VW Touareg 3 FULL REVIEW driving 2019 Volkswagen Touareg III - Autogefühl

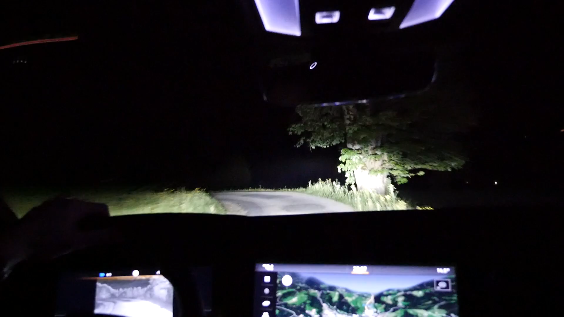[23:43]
It will analyze the driving conditions, and if there's an obstacle in front, it will shine light on that.
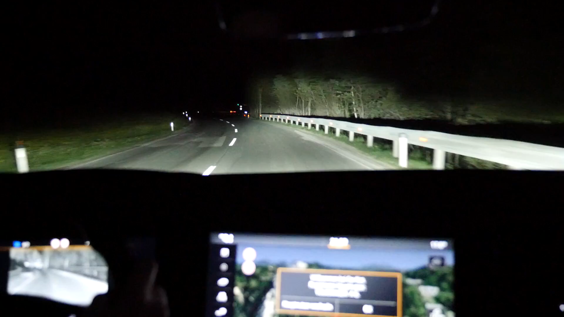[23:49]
If you're turning, it will shine lights pretty much at a 90-degree angle into the turn, as well as preventing the oncoming traffic from being dazzled.